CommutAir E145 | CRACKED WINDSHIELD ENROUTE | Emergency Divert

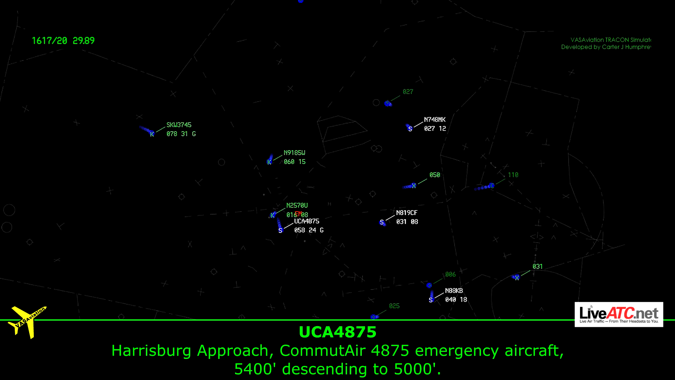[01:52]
Harrisburg approach, Commander 4875, emergency aircraft 5,400, descending 5,000. Commander 4875, Harrisburg approach, roger, Harrisburg altimeter 29 or 89, descend upon discretion, maintain 3,000.
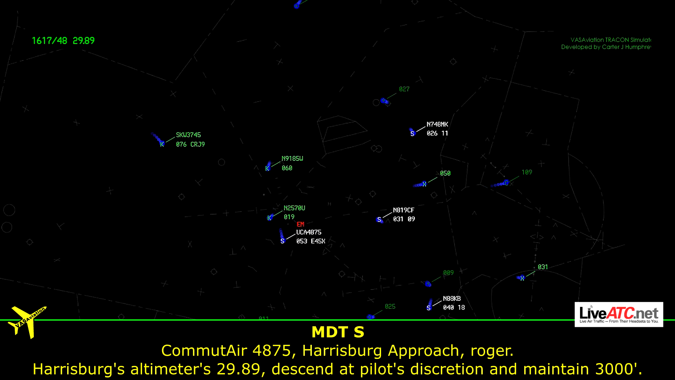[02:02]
29 or 89, descend upon discretion down to 3,000, Commander 4875.
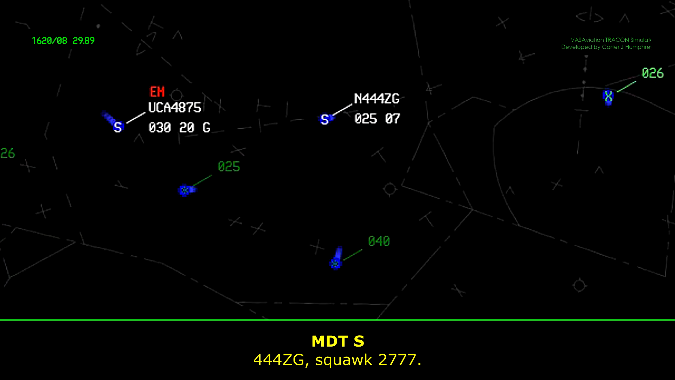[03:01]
2777. Commuter 4875, just be advised, we do have fire trucks waiting for you. Roger.
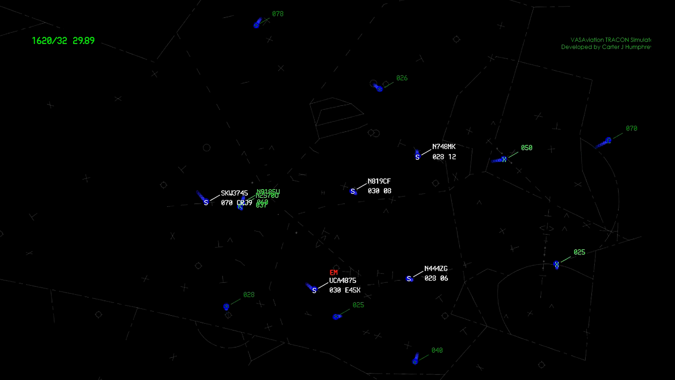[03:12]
Commuter 4875, turn left heading 040.
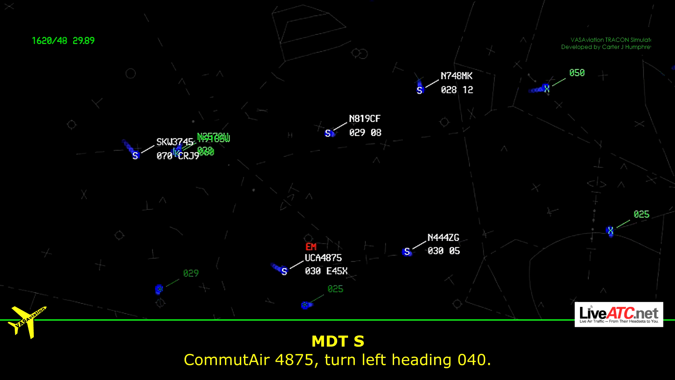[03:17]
Left heading 040, Commuter
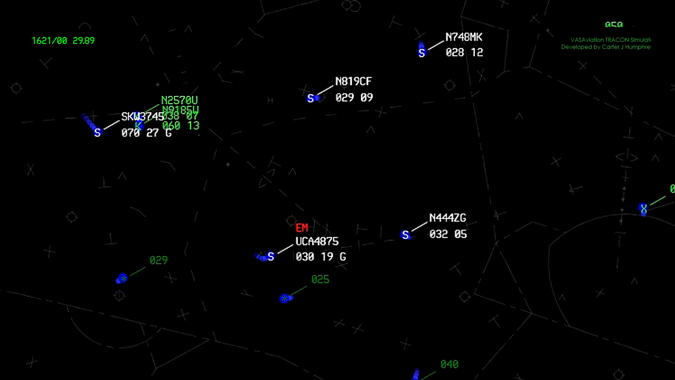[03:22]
4875. And set for 8, Mike Kilo, radar service terminates, call CFR, contact Lancaster Tower. Call CFR to Lancaster Tower, set for 8, Mike Kilo, thank you.
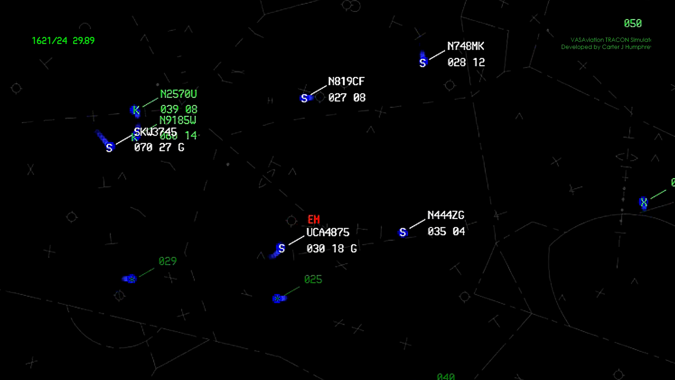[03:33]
Sir, 819 Charlie Foxtrot, contact Help City Tower, 119.5, good day. Over to the hour, good day. Commuter 4875, 5 miles from Hinton intersection.
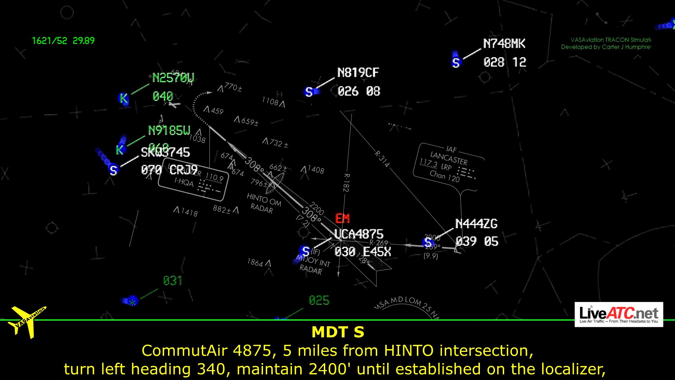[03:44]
Turn left heading 340. Maintain 2,400 till stop us in the localizer.
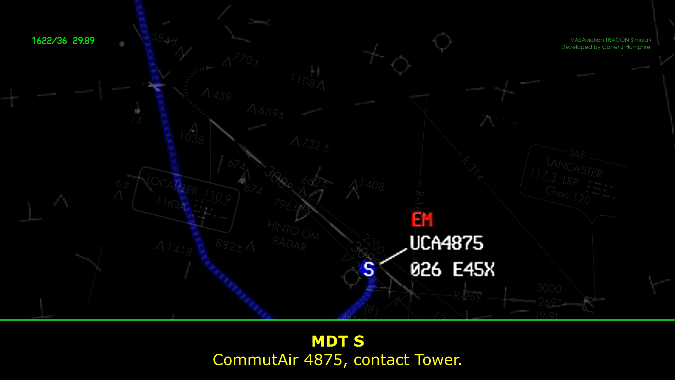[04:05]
Commuter 4875, contact tower. Tower.
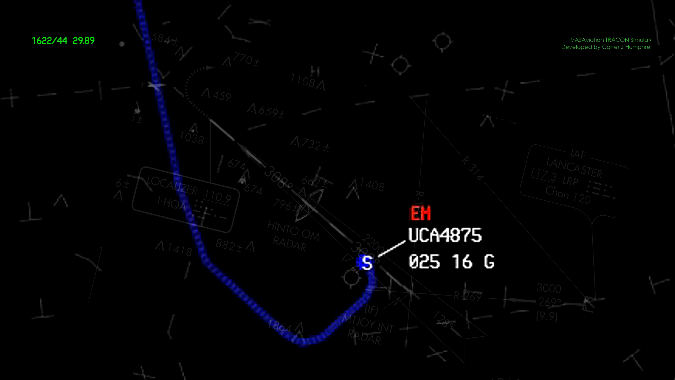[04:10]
For the vehicles, the emergency aircraft is next to land about 3 minutes out.